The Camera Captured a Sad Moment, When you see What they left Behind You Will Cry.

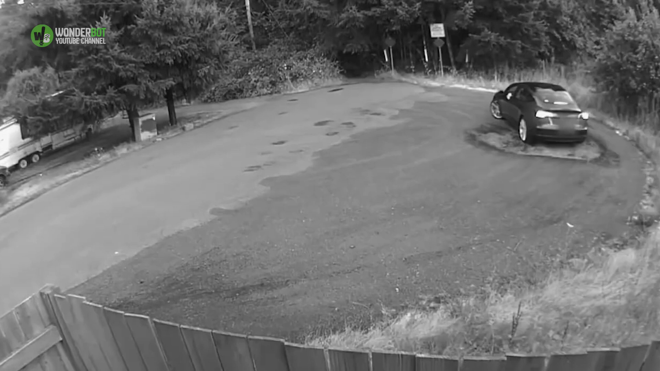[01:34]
There were no other cars in there and not much to see except for a large wooded area and a tall post with a camera on top of it. But what was about to happen would turn poor Tia's life upside down and would leave you wondering how someone could treat an animal so callously.
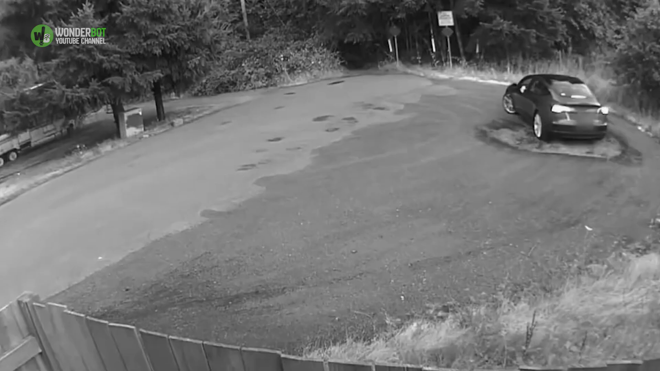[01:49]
Tia's owner stepped out of the car and walked around the vehicle to let the dog out.